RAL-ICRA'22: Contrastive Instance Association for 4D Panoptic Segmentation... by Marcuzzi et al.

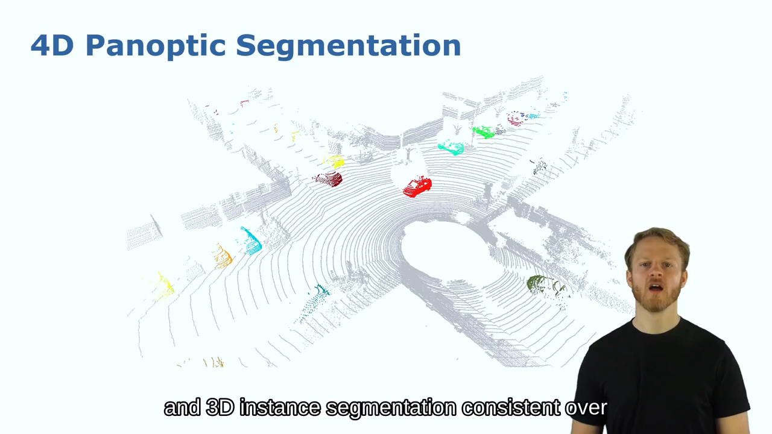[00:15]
To do this we go from 3D to 4D panoptic segmentation.
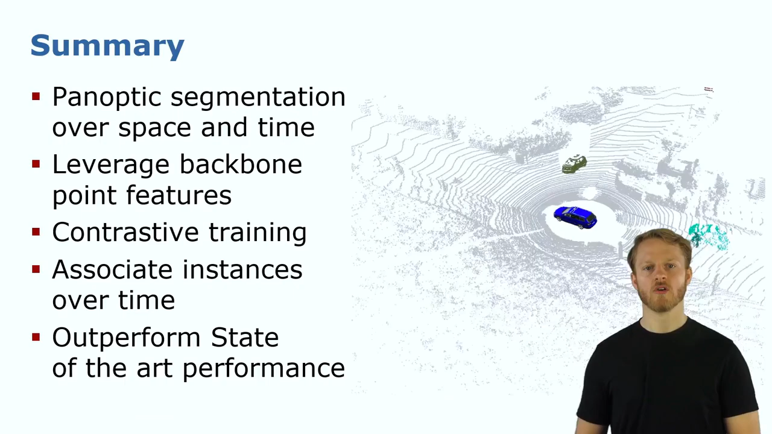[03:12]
We leverage the features coming from the panoptic segmentation backbone and then we use contrastive training to get the single instance features. Then we associate the instances over time to in the end get 4D panoptic segmentation
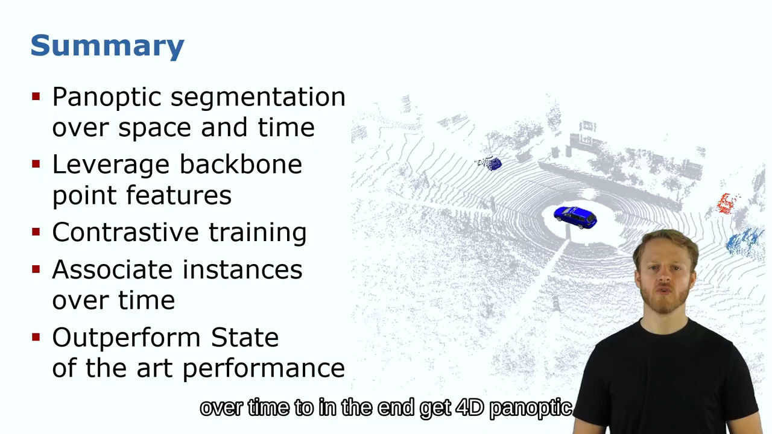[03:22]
and how to perform previous state-of-the-art approaches.